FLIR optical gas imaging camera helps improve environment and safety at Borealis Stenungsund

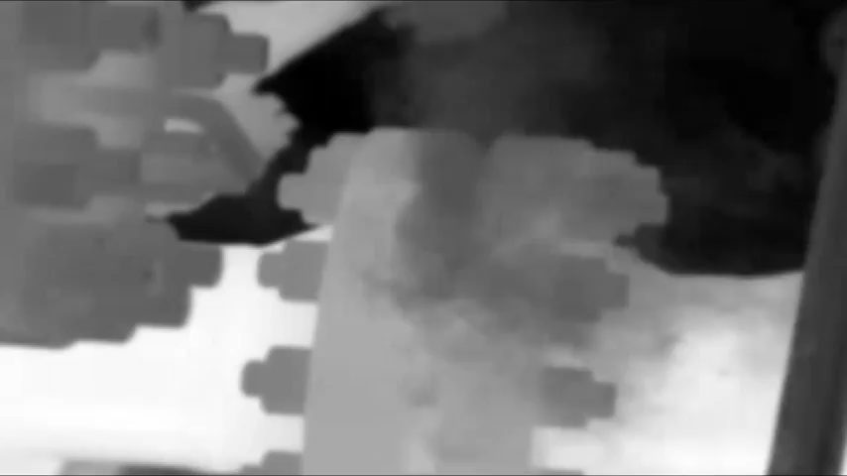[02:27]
We found lots of gas coming into one of these junction boxes.
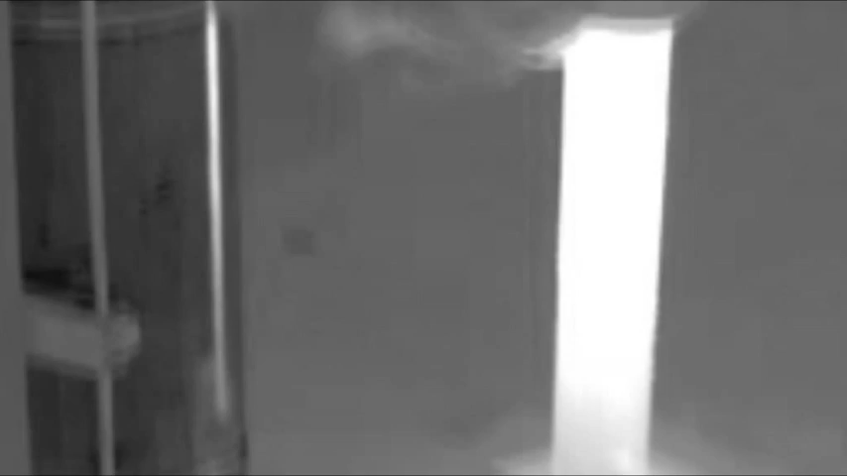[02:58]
They tried before with the sniffer to find this leak because they could smell ethylene. But they could not find it with the sniffer.